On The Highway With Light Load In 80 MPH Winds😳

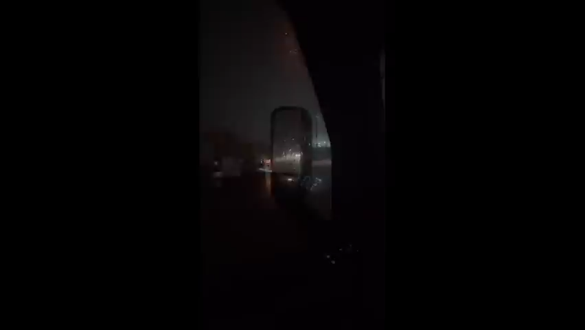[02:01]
These trucks still just driving for me. Like, Even these cars, they're like going sideways. Oh my God.
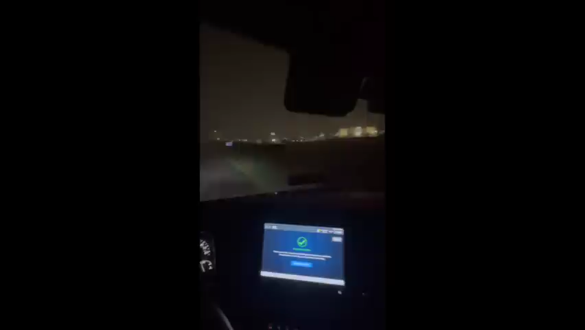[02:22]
Everything, literally all the buildings that I'm looking at just were flickering, all the lights. That is so crazy. I don't even know what to do. You think I should just drive? It's so windy. Okay, you guys. Okay, y'all.